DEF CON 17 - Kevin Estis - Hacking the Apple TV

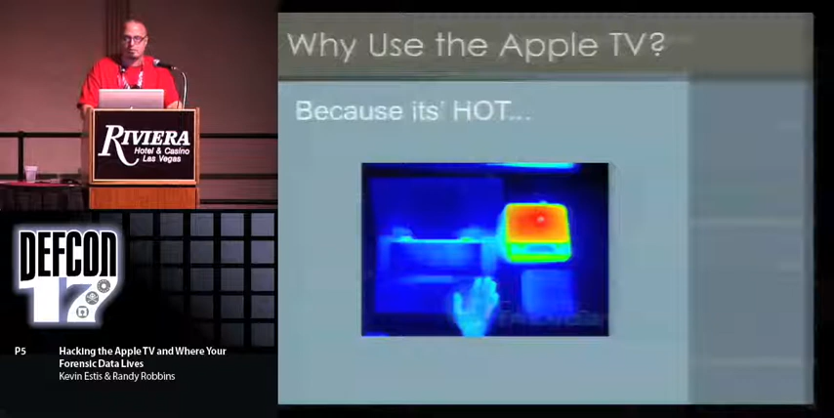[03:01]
But do notice that compared to the laptop that's sitting right next to it and the human hand, the Apple TV is real easy to spot with thermal imaging. Okay. And I like this just because I like it.